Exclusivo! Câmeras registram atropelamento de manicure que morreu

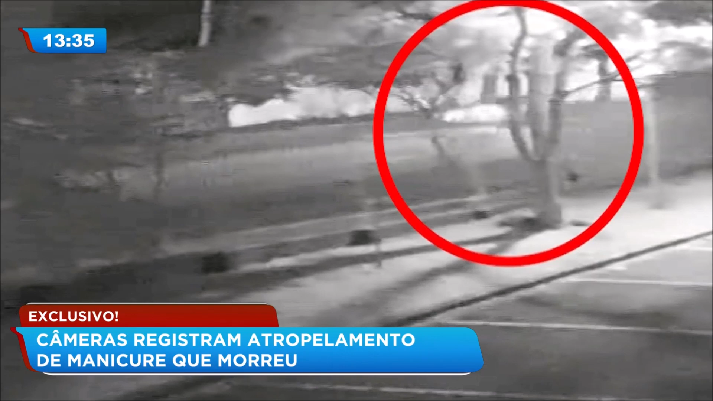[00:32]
Esse é o momento exato em que Sônia Regina Ferreira Maia é atropelada. A manicure de 52 anos voltava pra casa quando foi atingida por esse veículo que parece ser um Fiat Palio, em alta velocidade, e que arrasta a Sônia por vários metros até ela cair de cabeça no meio fio.
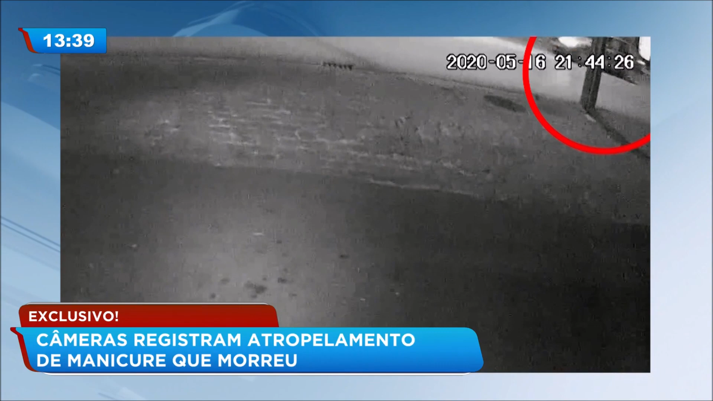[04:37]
As câmeras mostram que em nenhum momento o motorista desacelerou, mesmo depois de ver que Sônia era arrastada no capô do carro junto com a bicicleta. Teremos que encontre o culpado através de alguma imagem de câmera, ou alguém que perceba algum amassado no carro, que saiba de alguma coisa.